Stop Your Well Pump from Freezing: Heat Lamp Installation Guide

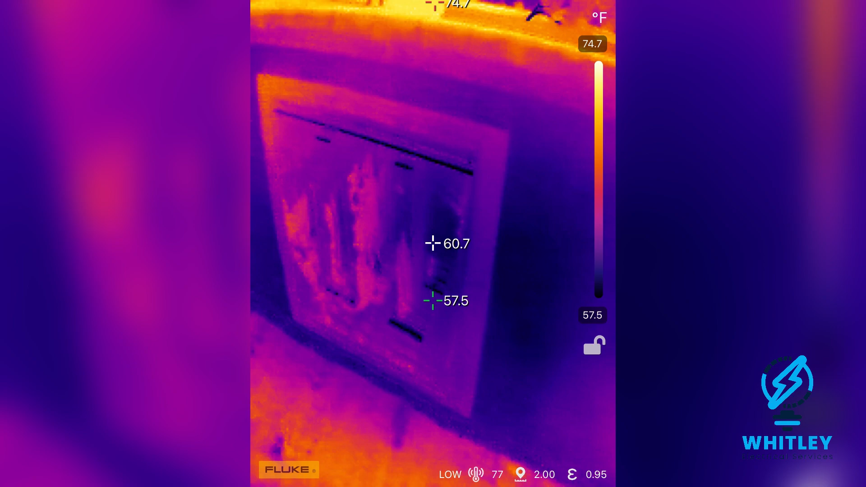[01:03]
On screen: spot 60.7°F, scale top 74.7°F, scale bottom 57.5°F
it yet so i'm just going to go ahead and open it and see what the temperature is on the inside
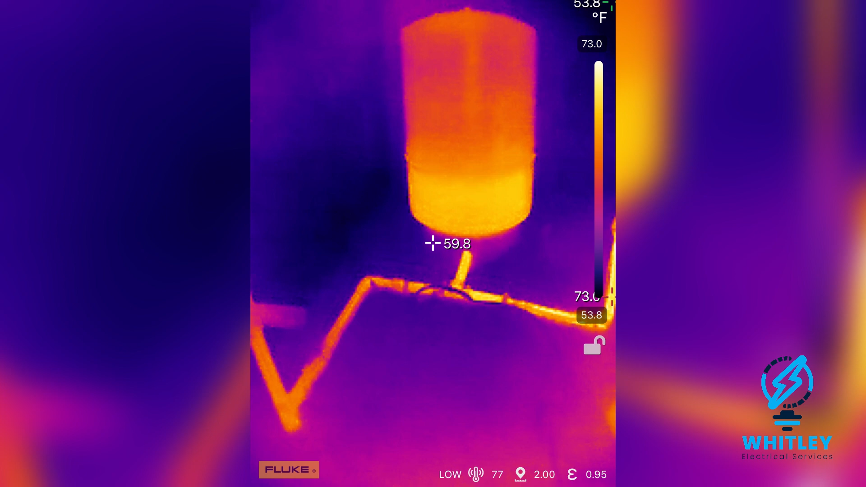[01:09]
all right so the water lines are about 60 that's actually pretty good i'm not gonna lie
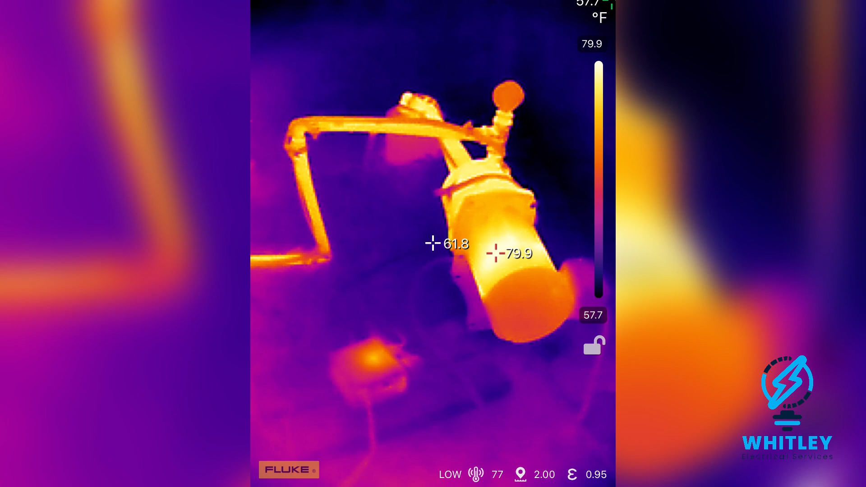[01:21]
On screen: spot 61.8°F, max 79.9°F, scale top 79.9°F, scale bottom 57.7°F
the pump itself is about 80 it was running a minute ago
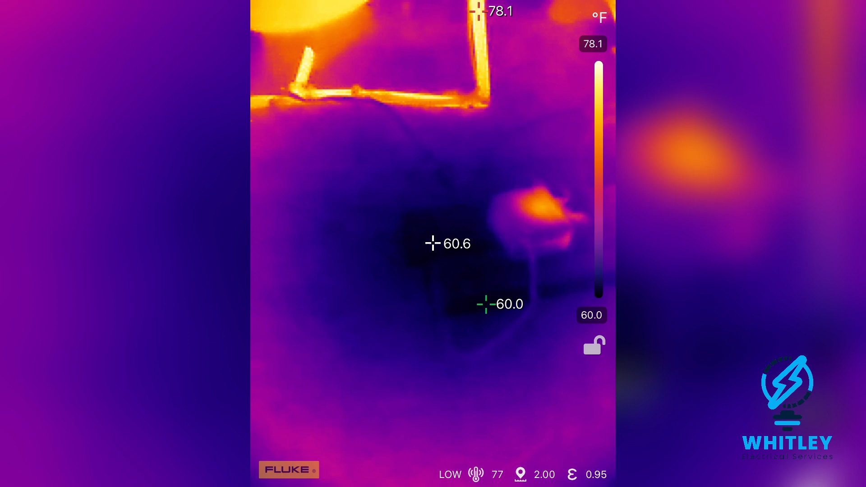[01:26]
On screen: spot 60.6°F, scale top 78.1°F, scale bottom 60.0°F
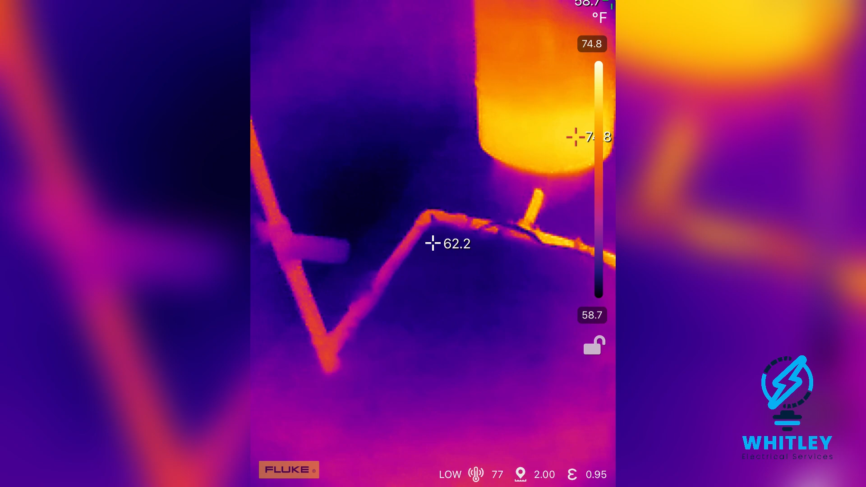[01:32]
On screen: scale top 74.8°F, scale bottom 58.7°F
all right so it's not as bad as i thought um it did come with a little heat strip that
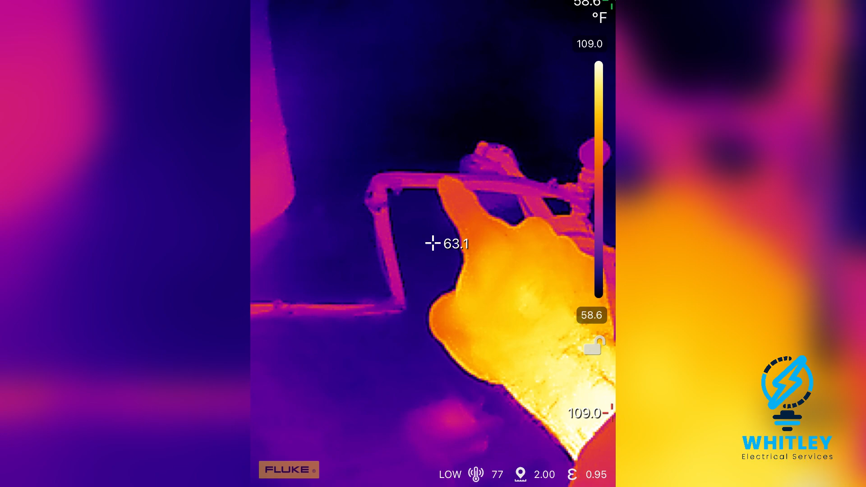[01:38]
On screen: spot 63.1°F, scale top 109.0°F, scale bottom 58.6°F
runs across here i'm not sure if that actually works or not um and
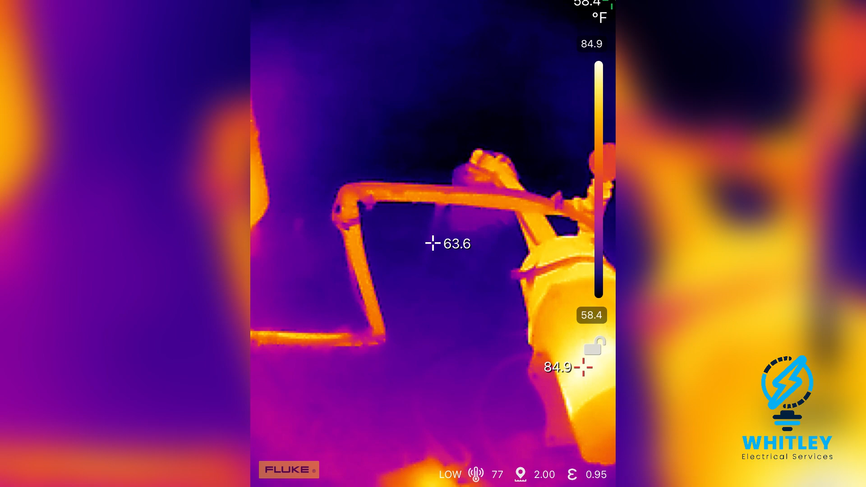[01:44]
i don't really like the way it's set up anyway so but with it it did freeze one time last year
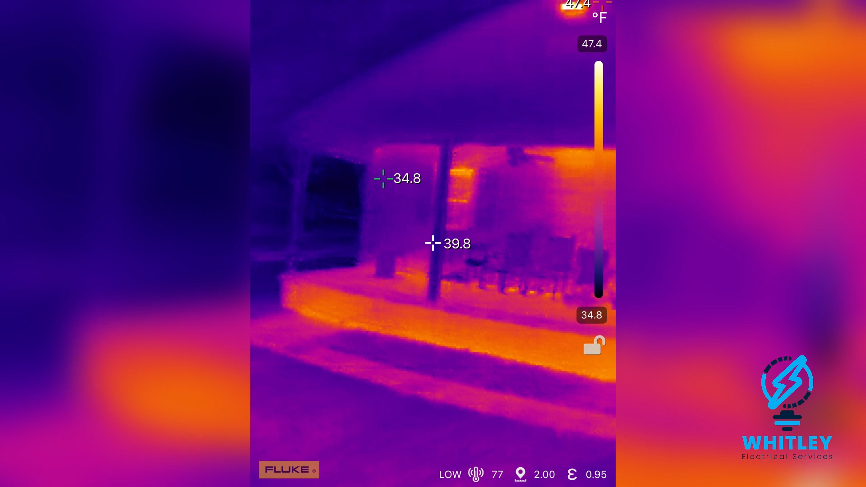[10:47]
On screen: scale top 47.4°F, scale bottom 34.8°F
all right so it's been about an hour later and just real quick before i open it what this app does is it shows you a temperature reading in the middle and then it points out the hottest and the coldest temperature on the screen so on my
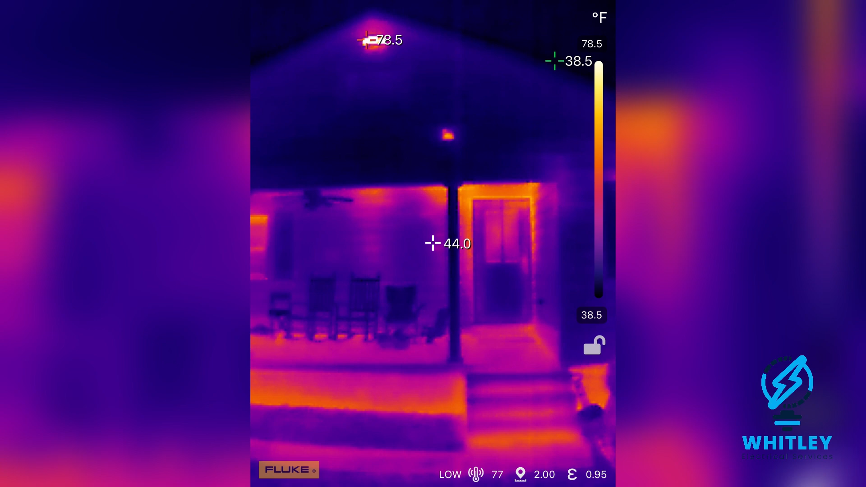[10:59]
On screen: spot 44.0°F, scale top 78.5°F, scale bottom 38.5°F
back porch my floodlight is the hottest at 79 the coldest is above the roof at 37 and the middle just reads whatever you're pointing at so let's go ahead and take a look and
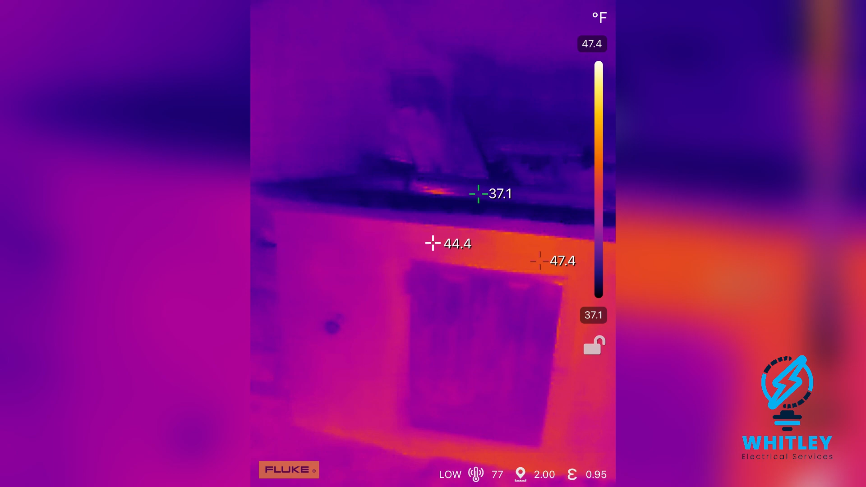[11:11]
On screen: scale top 47.4°F, scale bottom 37.1°F
you know the bricks are warmer than before already so that's a good sign
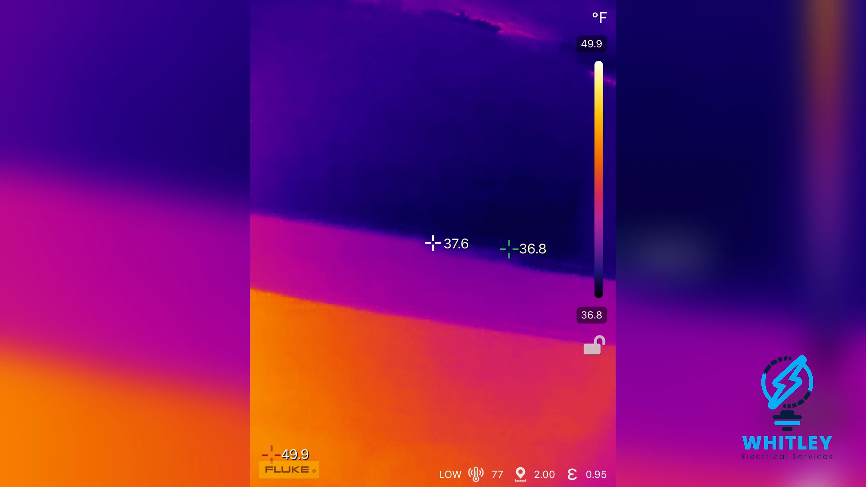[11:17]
On screen: scale top 49.9°F, scale bottom 36.8°F
all right so what this
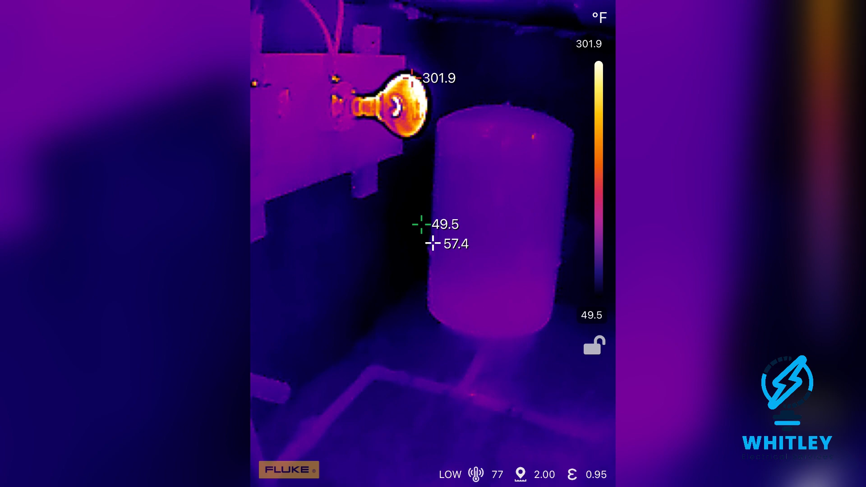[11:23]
On screen: spot 57.4°F, max 301.9°F, min 49.5°F, scale top 301.9°F, scale bottom 49.5°F
the lights are kind of throwing off uh the scale because they're
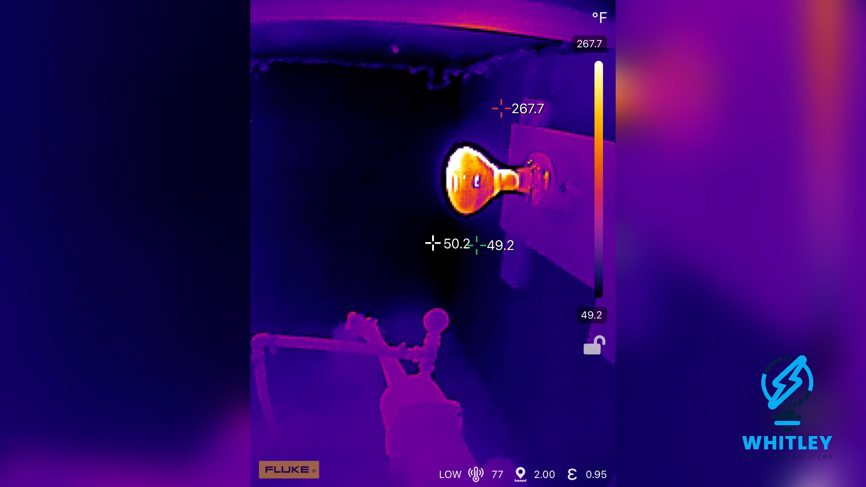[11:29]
On screen: spot 50.2°F, max 267.7°F, scale top 267.7°F, scale bottom 49.2°F
so hot so the light itself is reading at 275 uh close to 300
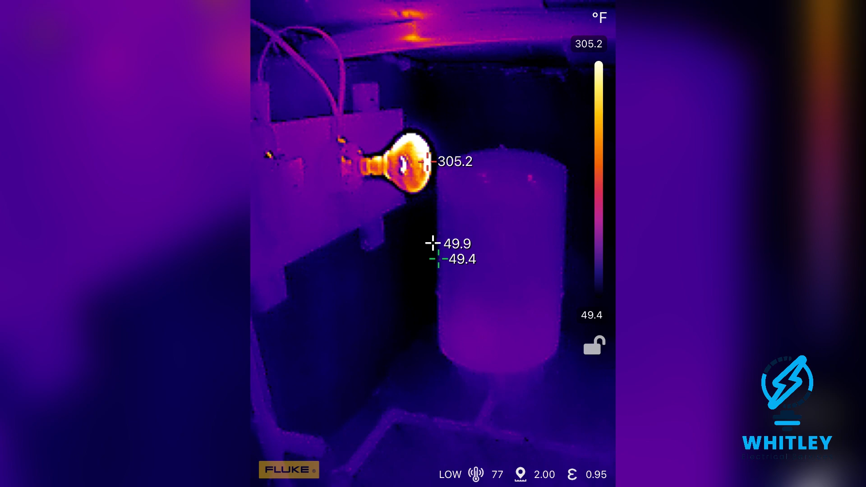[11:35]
On screen: spot 49.9°F, max 305.2°F, scale top 305.2°F, scale bottom 49.4°F
degrees so that makes everything else look freezing but in reality my pump is sitting around
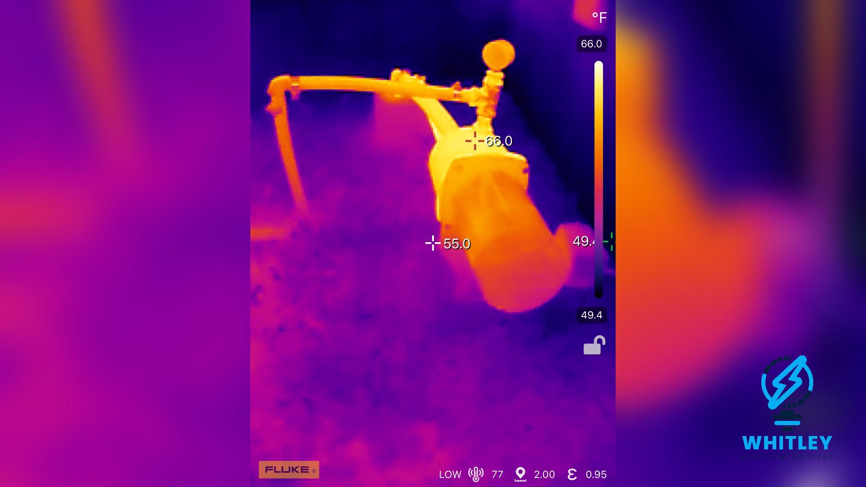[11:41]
On screen: max 66.0°F, scale top 66.0°F, scale bottom 49.4°F
66 the water lines are 55
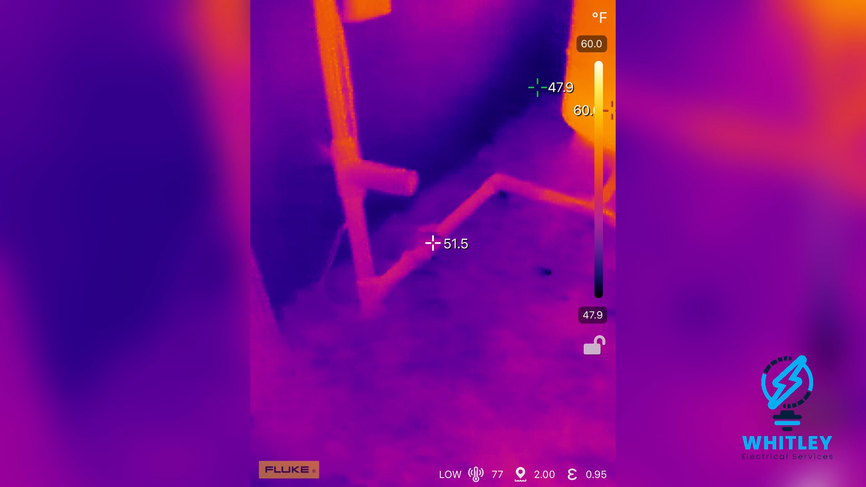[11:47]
On screen: spot 51.5°F, scale top 60.0°F, scale bottom 47.9°F
52 53
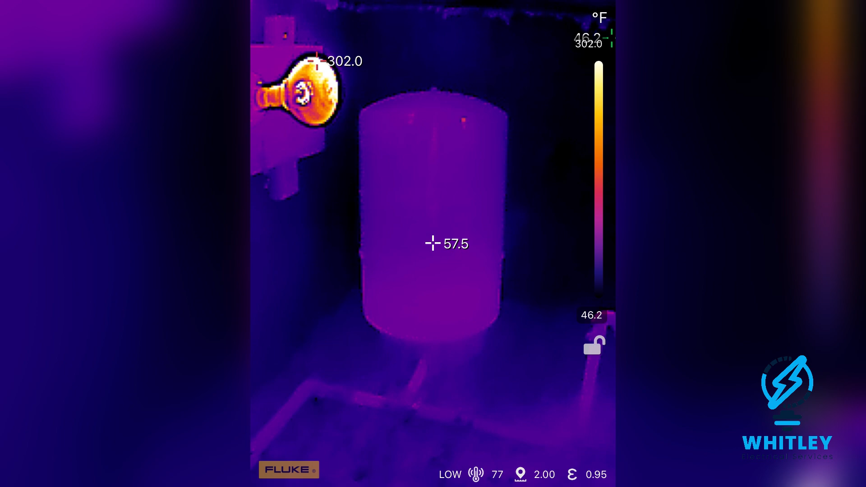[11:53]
On screen: spot 57.5°F, max 302.0°F, scale bottom 46.2°F
and the top here is
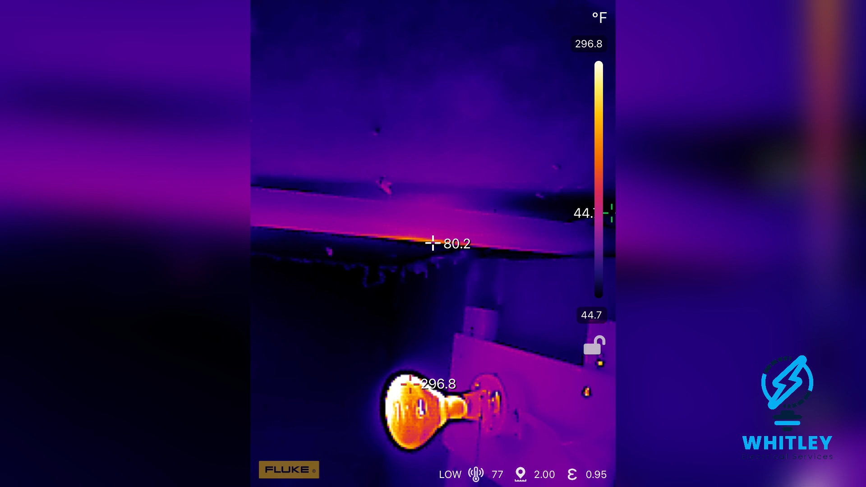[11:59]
On screen: scale top 296.8°F, scale bottom 44.7°F
only about 80 so it is heating this room uh just it just